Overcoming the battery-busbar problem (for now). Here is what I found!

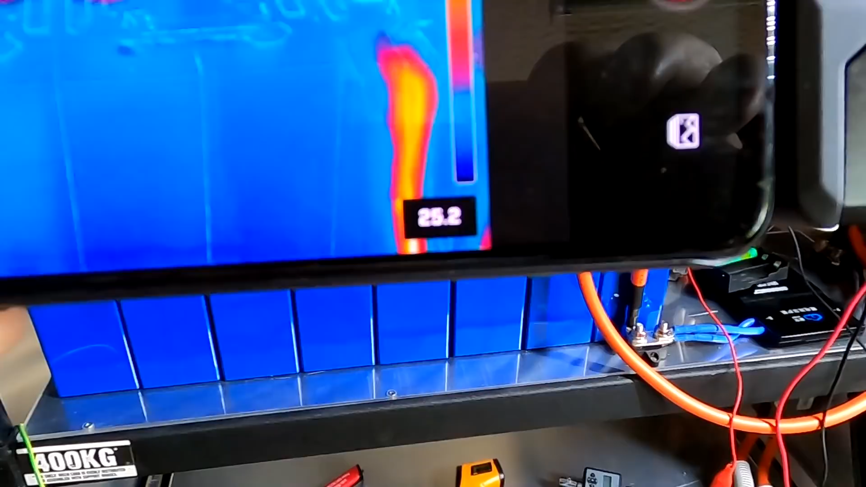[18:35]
See, the cables are getting a lot hotter here.
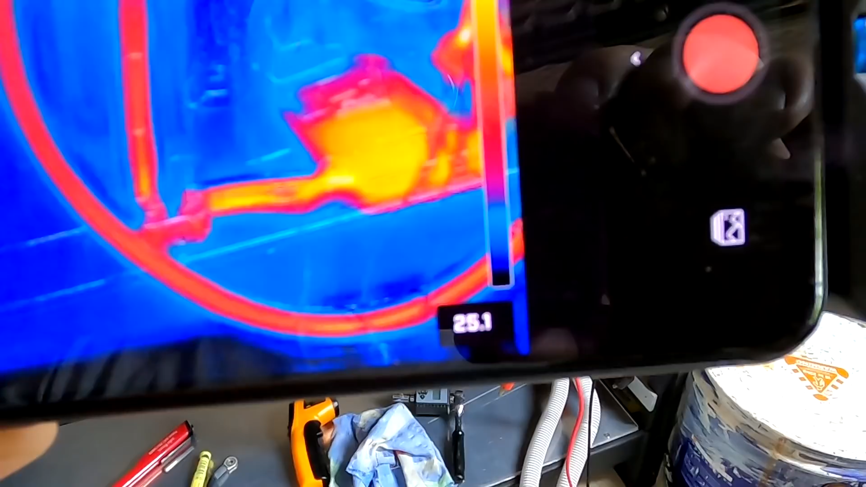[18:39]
And the BMS, ooh, and the breaker. Okay. How can it do that? Okay, let's stand it.